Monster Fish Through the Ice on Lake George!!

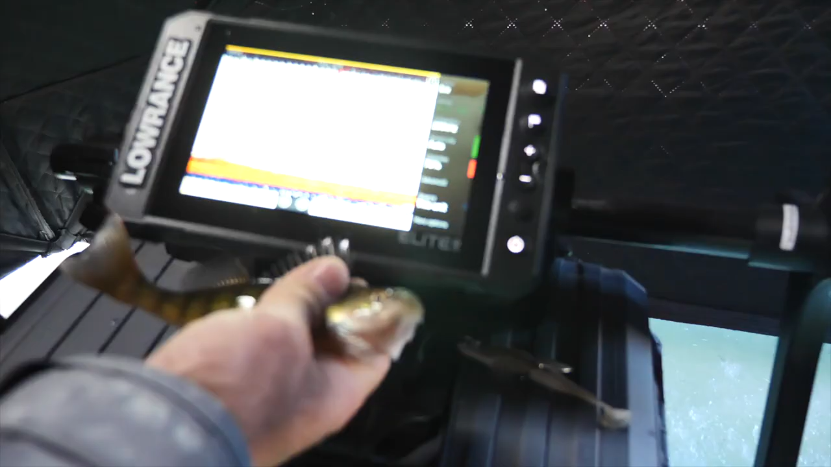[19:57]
Look, that's that right there. Let me scroll back in my history and I'll show you the whole thing.
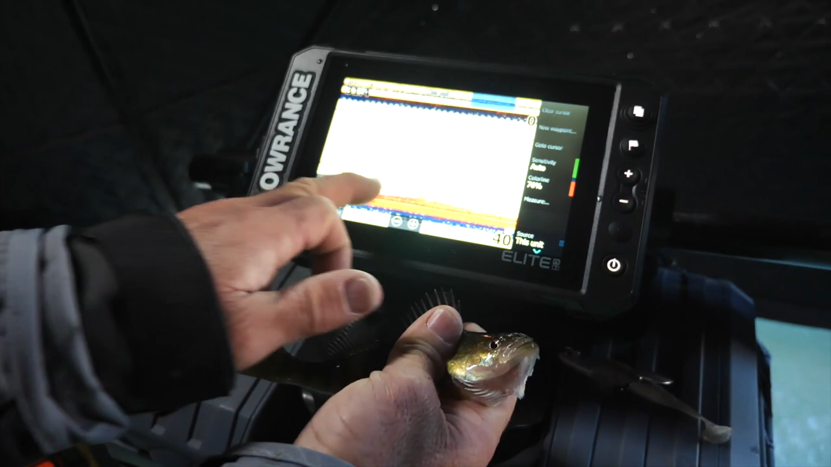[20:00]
You ready? There's my jig gone down.
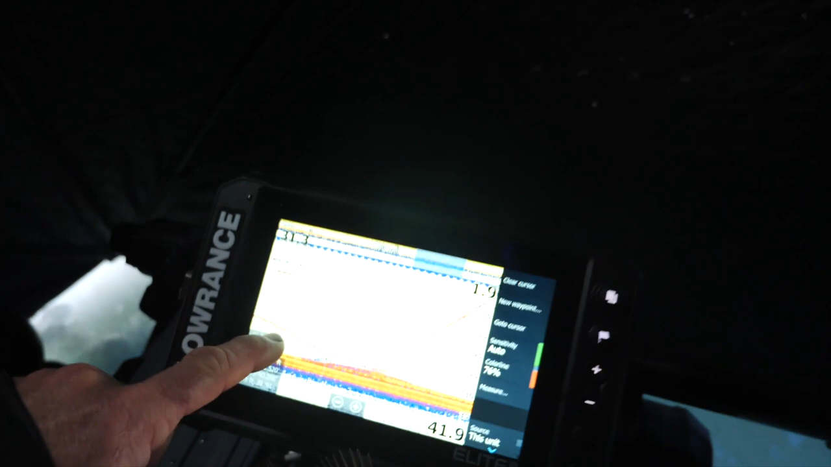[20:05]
Get near the bottom. This little mass is the fish.
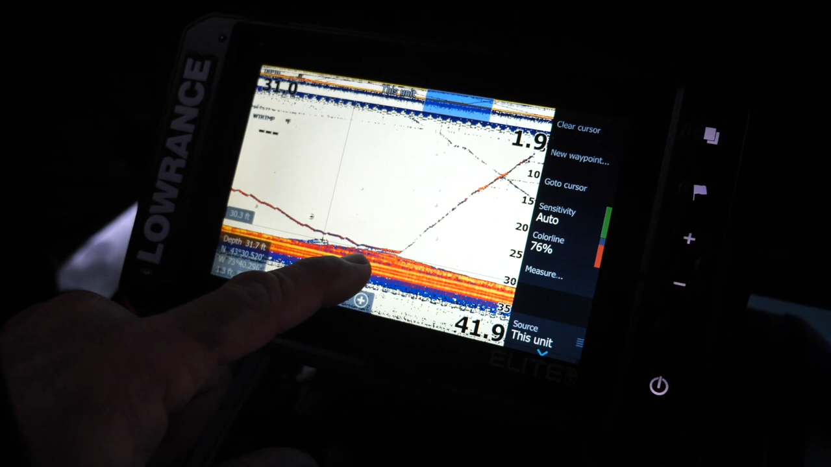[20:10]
Right there, the fish eats my jig. And right there, that's me reeling the fish up.
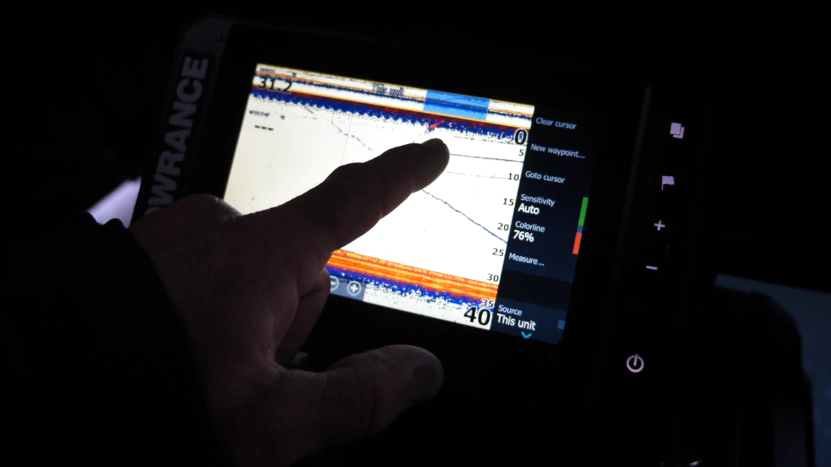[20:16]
And there's the perch. How cool is that? Pretty awesome.
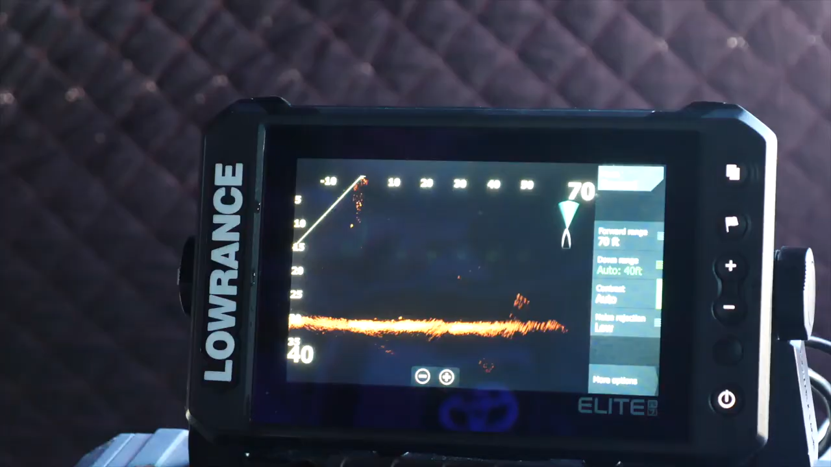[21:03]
Okay, we're out on the ice with active target, and look at this.
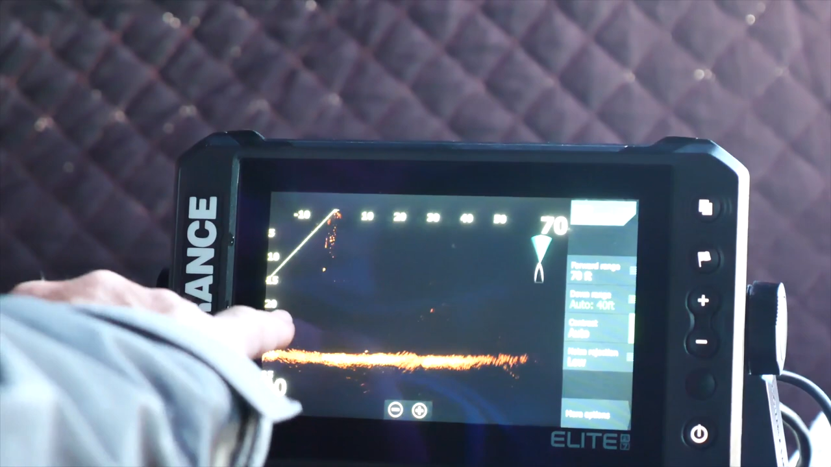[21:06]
Look, there's my lure.
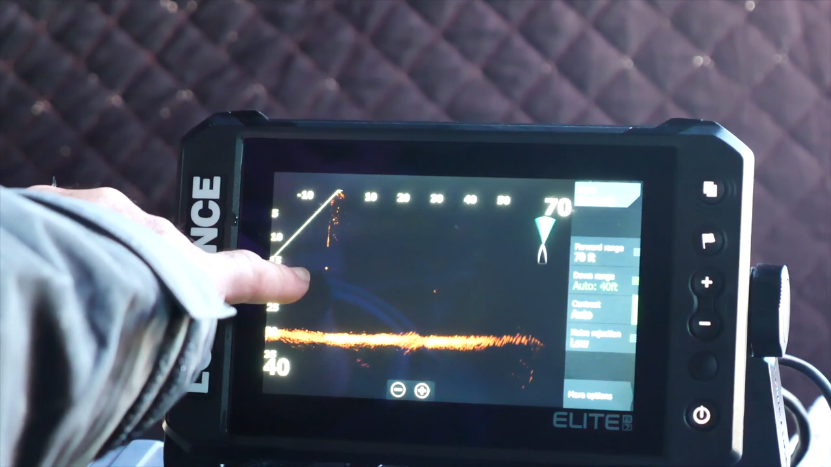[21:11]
If you can see that white dot right there, that's my lure going down. Now look at the bottom.
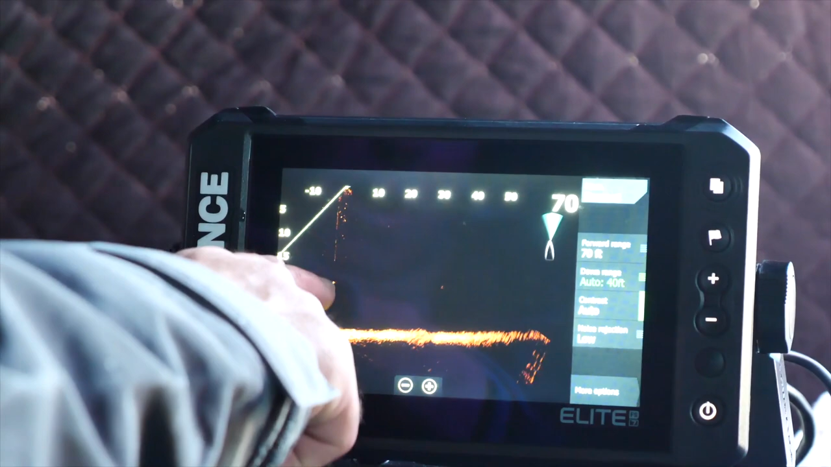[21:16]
As this lure falls, you can even see my line, because my line has some ice on it. So it's got a fresh, but look.
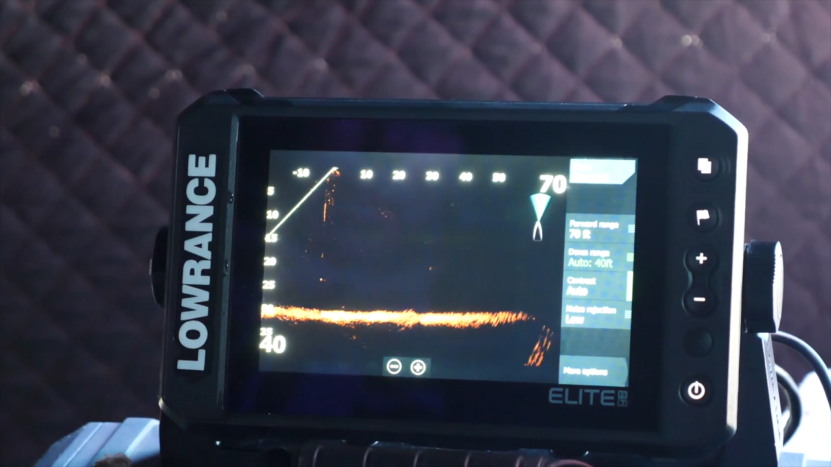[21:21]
Look at the fish rising up. Oh, yeah, look.
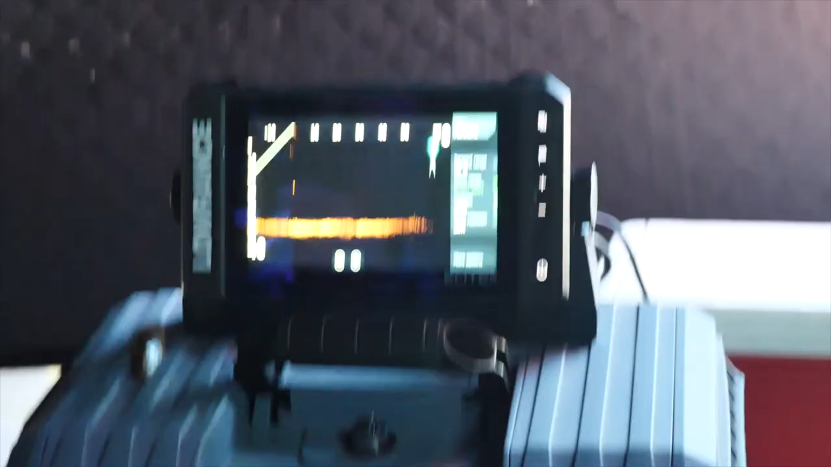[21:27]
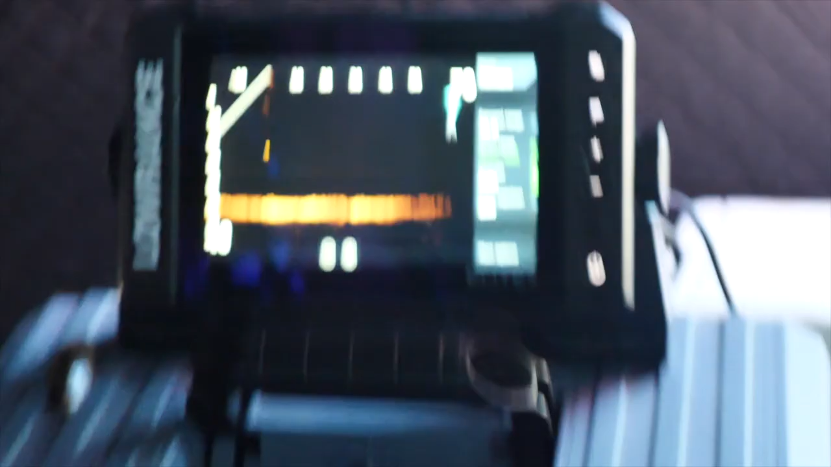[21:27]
Look at that fish right there, look at him. Oh my God, look.
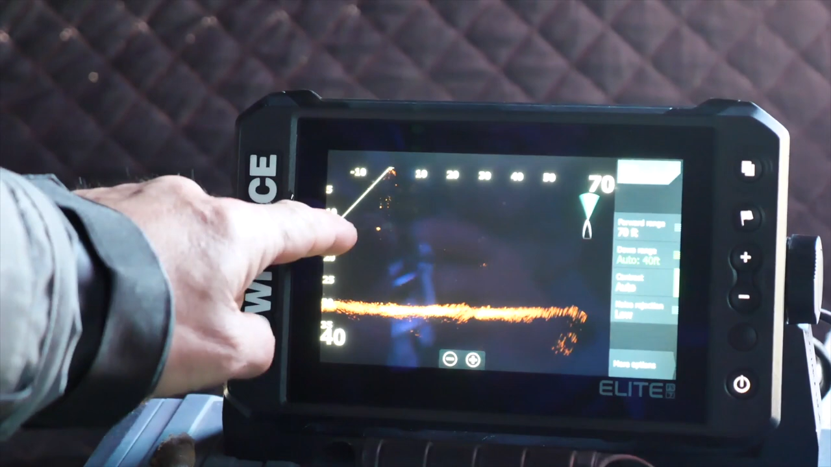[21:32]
There he goes, through the ice. Watched him eat it, watched him take it.
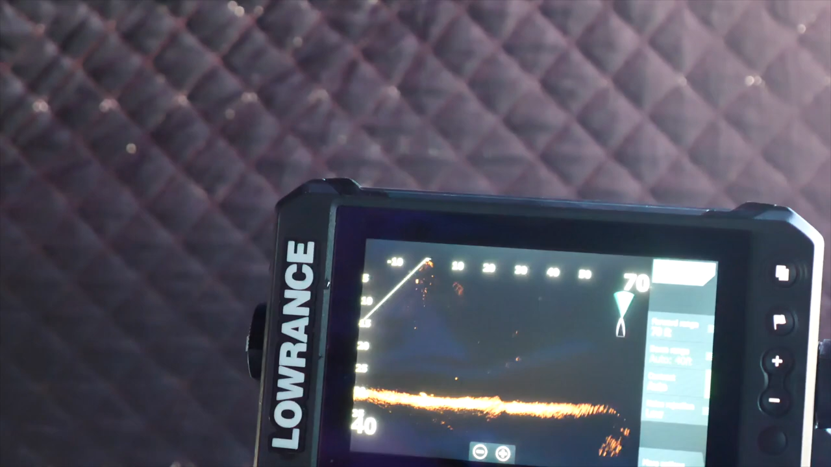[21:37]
I was able to slow it down right when I saw that fish coming to get it. Look at this, look at there.
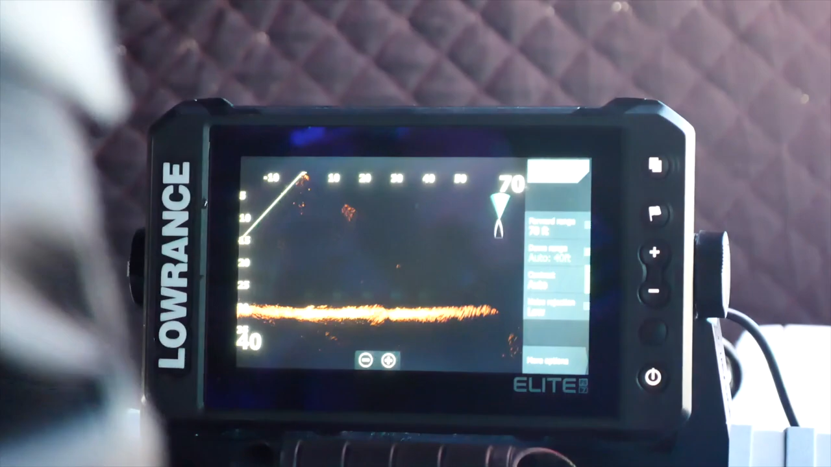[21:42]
There you go, there's the result.